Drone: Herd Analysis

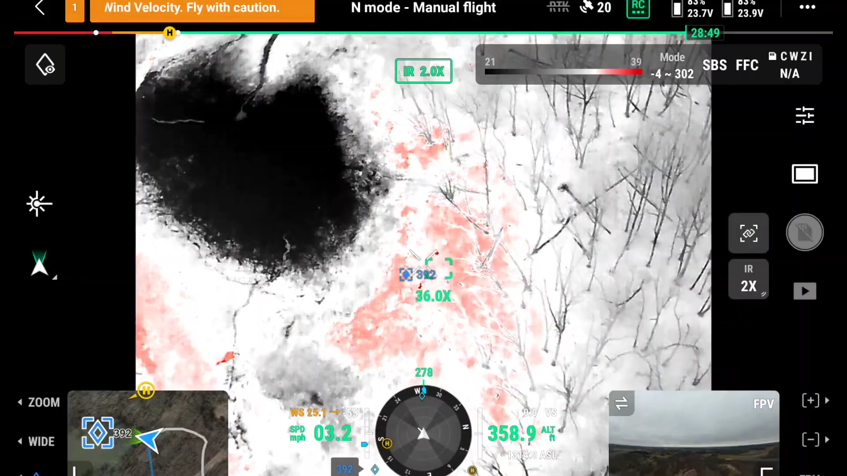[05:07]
Don't We got them all here might
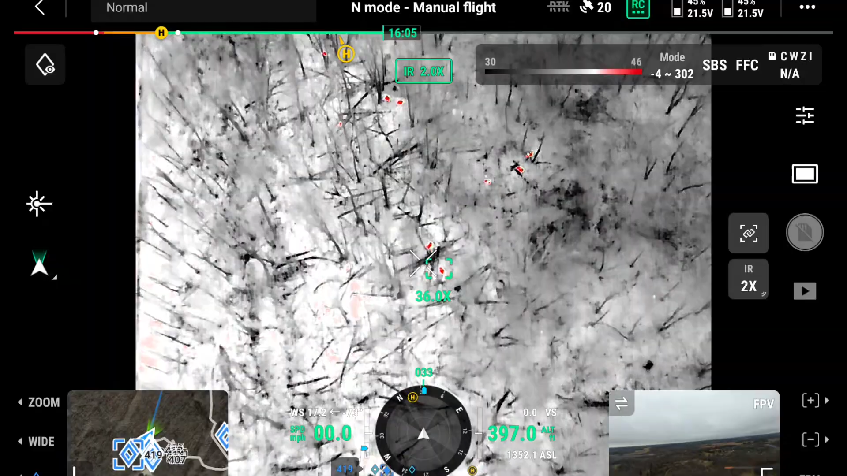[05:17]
be a couple bucks a little buck
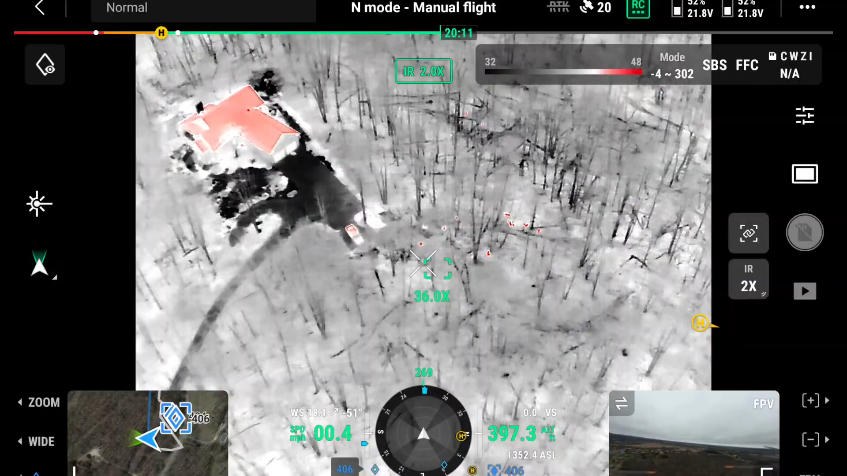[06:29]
Oh my goodness Yeah, it's probably Oh gosh, yeah It's gonna be all dough,
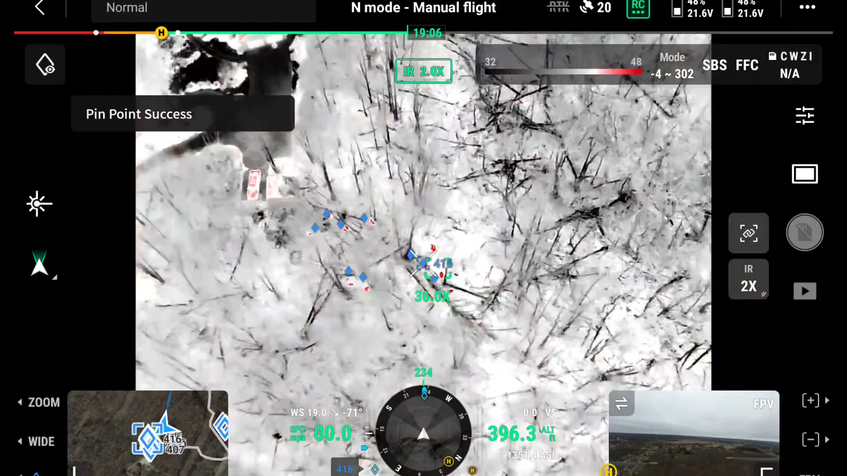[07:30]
Dough. Big does too. That is a big deal. And probably one more.
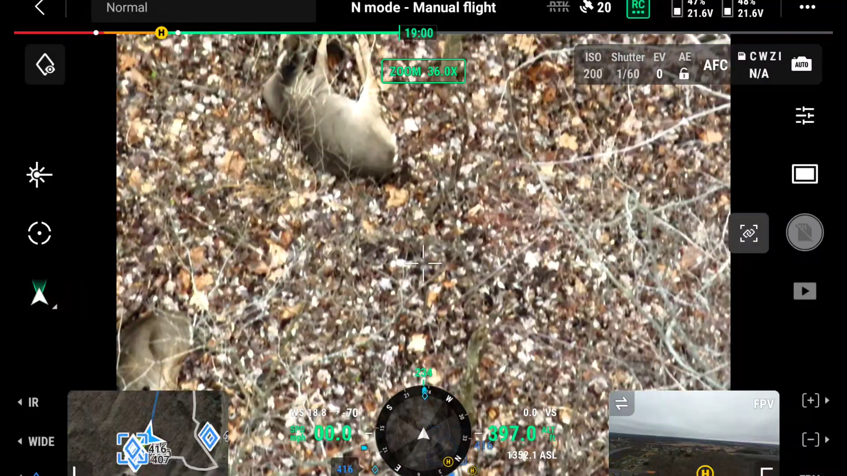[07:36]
Spread out. Look at that.
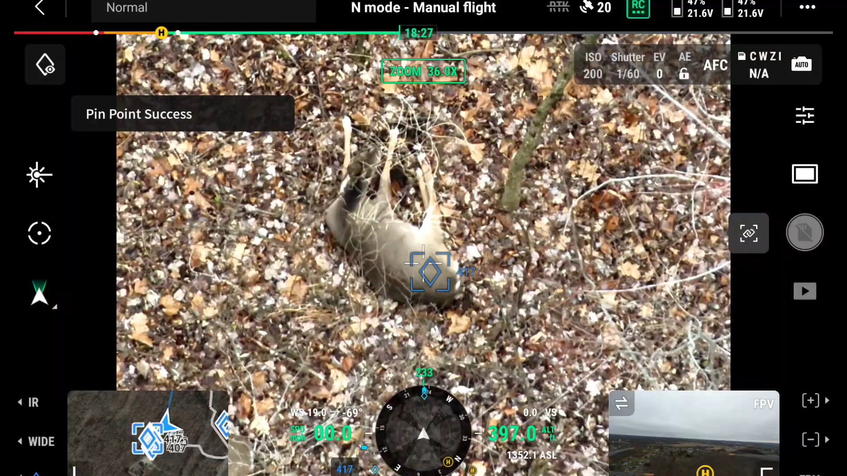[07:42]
It's like I'm just chilling here. Okay, so that was a herd of one, two, three, four, five, six, seven, eight, nine, ten doe on one pile.
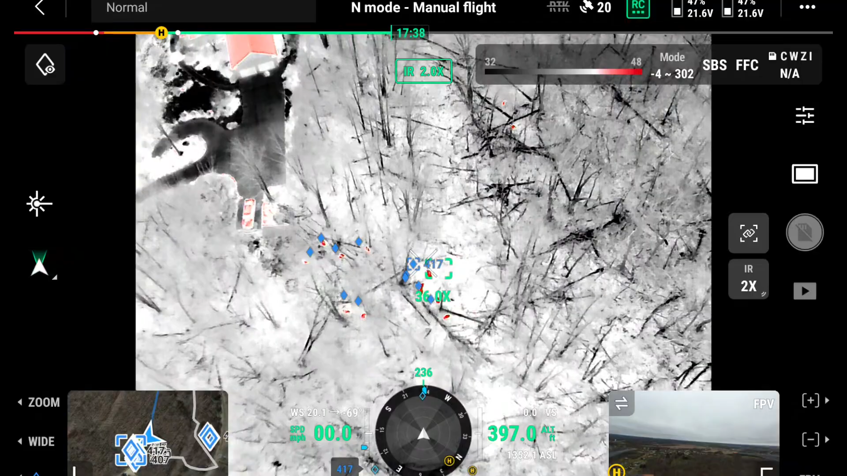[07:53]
You got a problem, folks. We have an issue. This is what happens too.
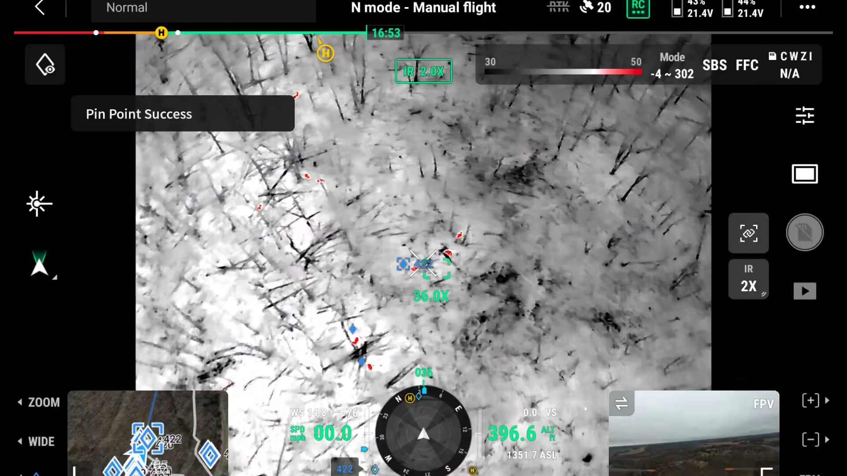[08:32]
Yeah. I think this might be our herd of bucks.
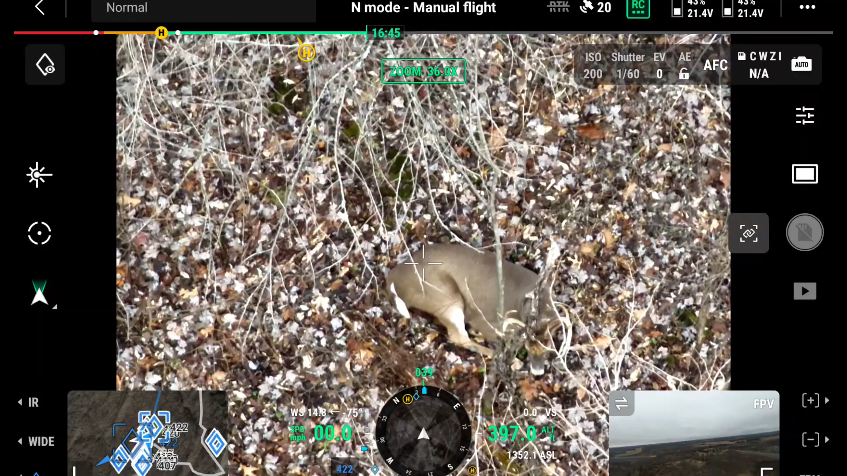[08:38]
Buck. Yeah. Little buck.
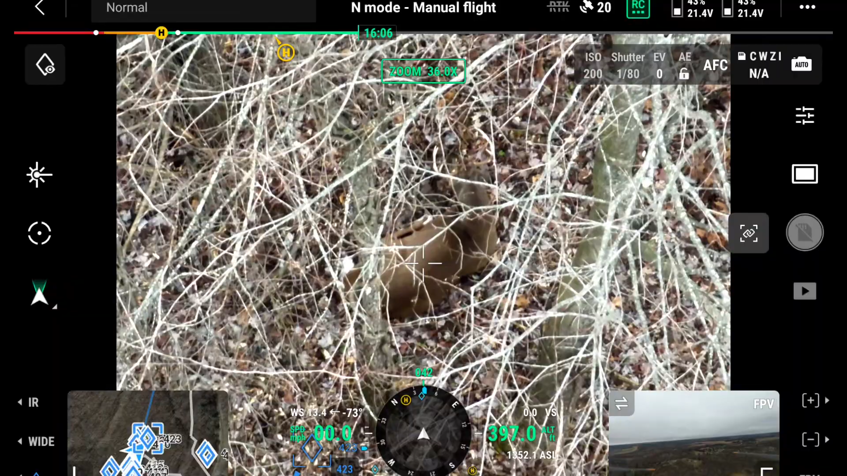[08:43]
We got into the bucks.
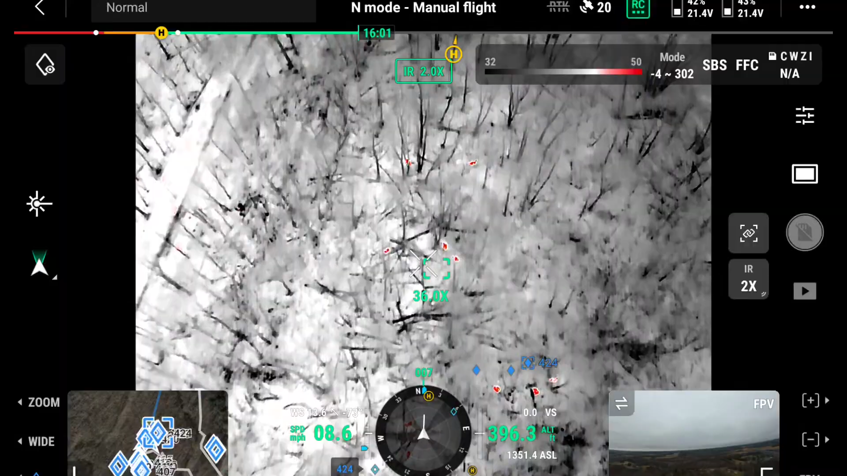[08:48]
We just counted a herd of 10 doe and now we, I think we found seven bucks. Seven bucks. So yeah. And they're all going to be right here.
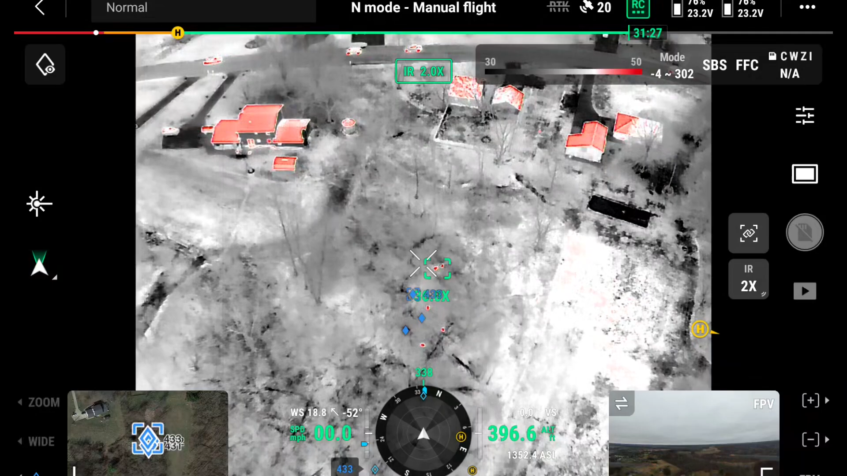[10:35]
Doe. Doe. Doe. Doe. Button box.